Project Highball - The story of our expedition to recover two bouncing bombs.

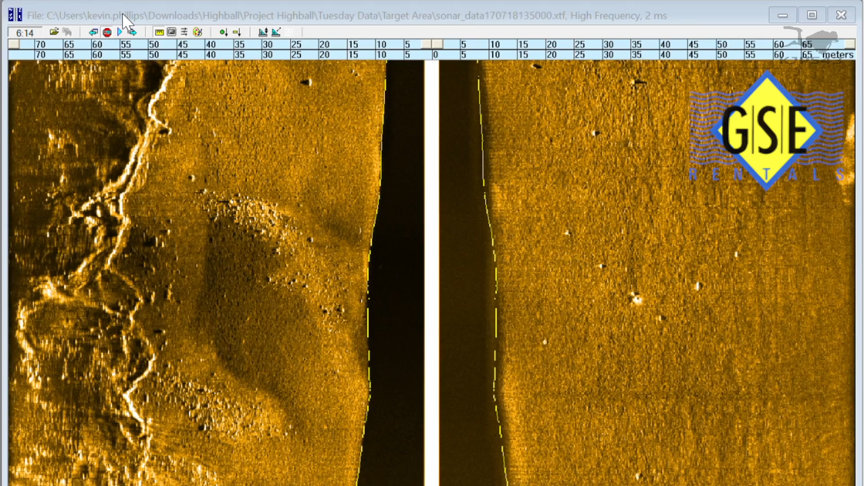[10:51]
a team to use the side scan all of this allowed us to produce a really detailed side scan of the lock you can see from this particular scan as it moves down the screen we've
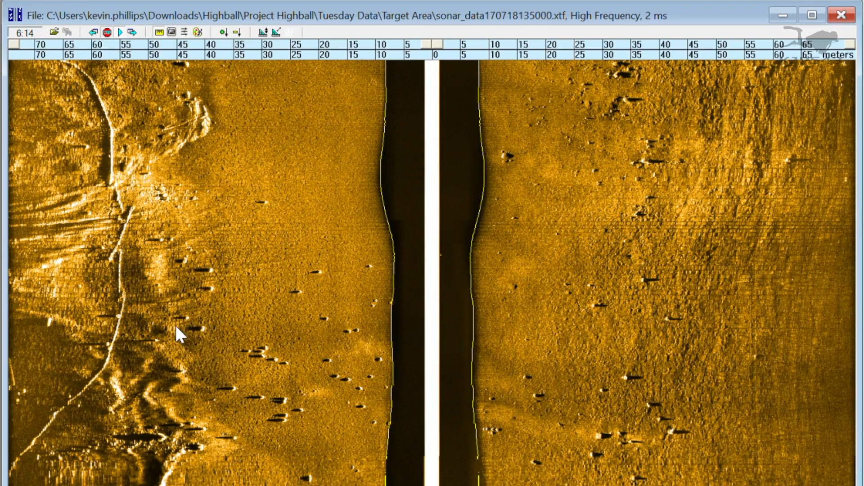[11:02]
stopped it now to show you but this is the
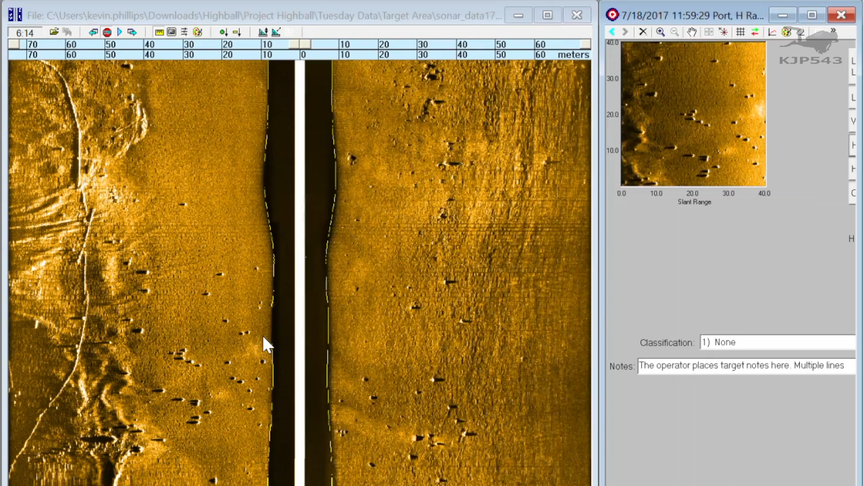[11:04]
debris field of the high balls and you can use a software to zoom in to a particular area of interest and take some measurements of particular detail as you can see here we're zooming in to this area of a number of high balls and there's one in the middle there particularly that we can zoom in on and do some measurements and this is using the software to effectively calculate based on the size of the shadow and the size of the return image
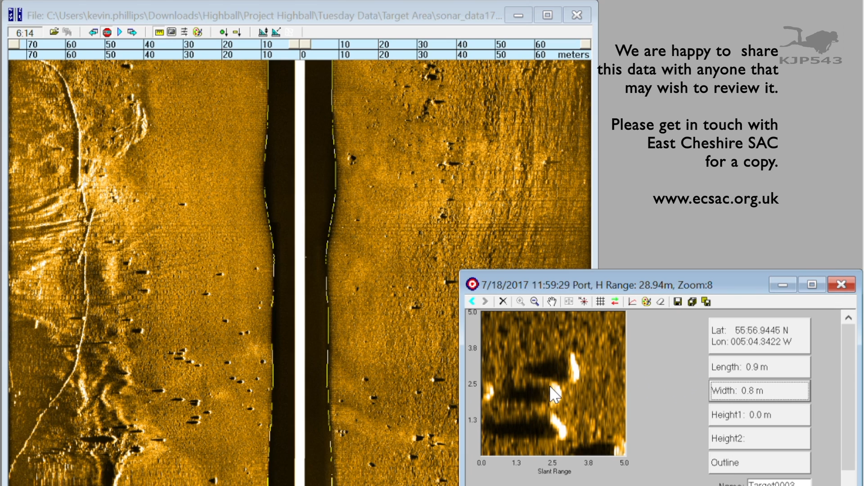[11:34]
the size of the particular target in this case clearly the high ball and the software also gives you detailed positional information as well
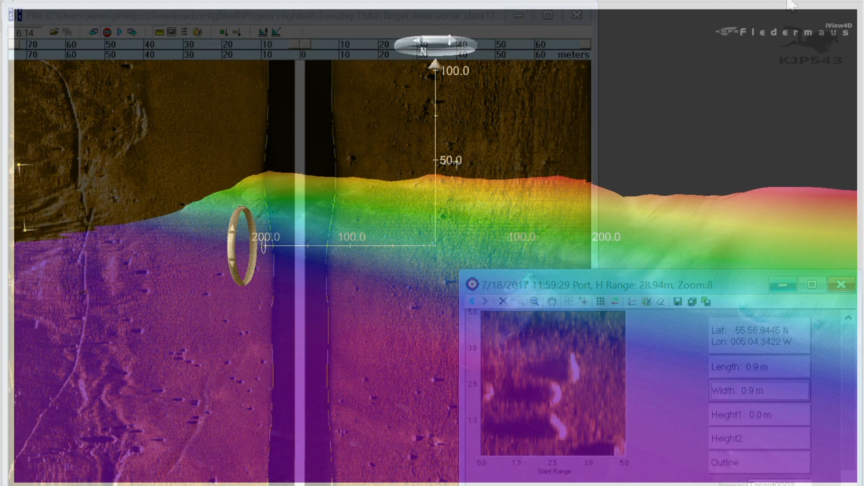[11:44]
now in addition to the side scan survey the survey team actually returned with
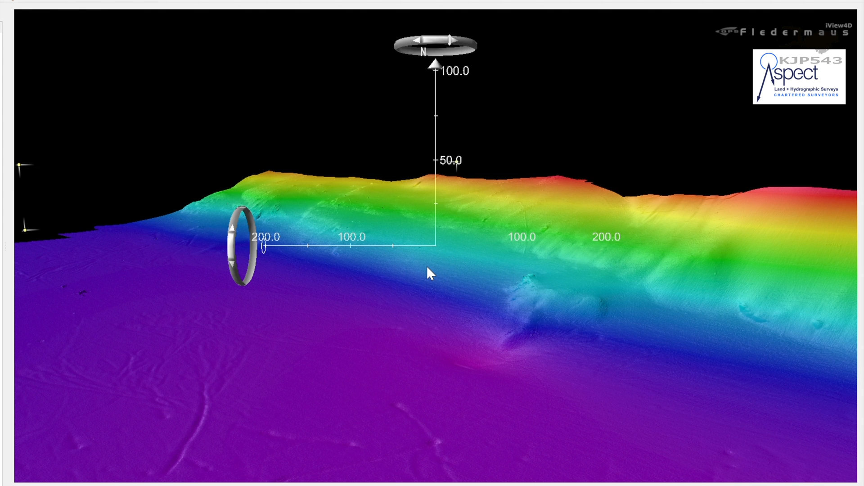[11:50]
their ship with a 3d bathymetry survey rig and produced this rather fantastic three-dimensional view of
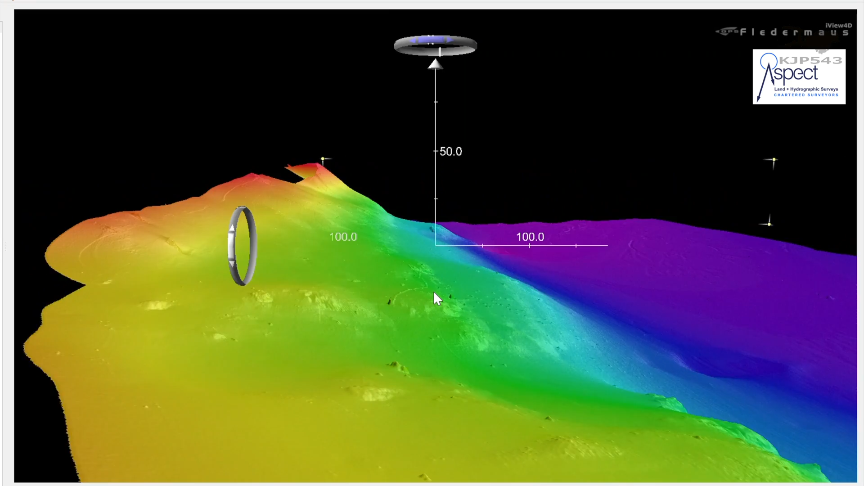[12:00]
our survey area you can see from this the depths of the lock from the shallow in the red at the right hand side down into the purple deeper area which is
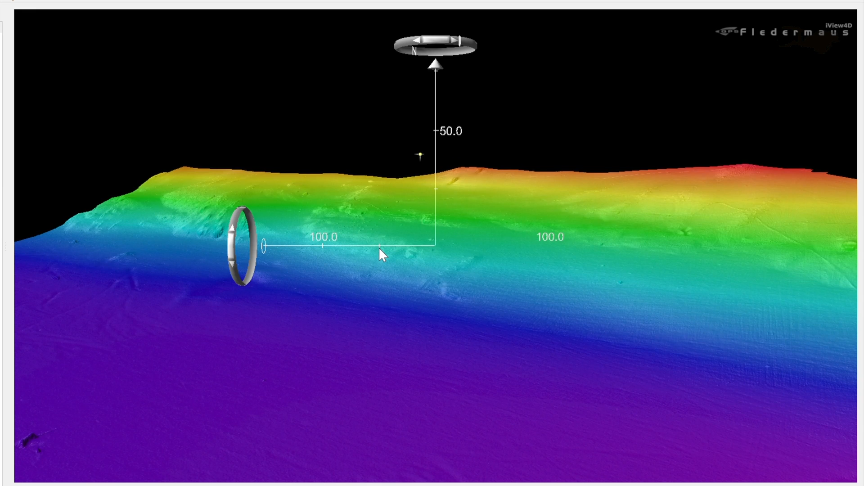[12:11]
60 or 70 meters deep this is showing you the kind of area of interest as we zoom in uh this is as you can see at the top left of the screen where the cursor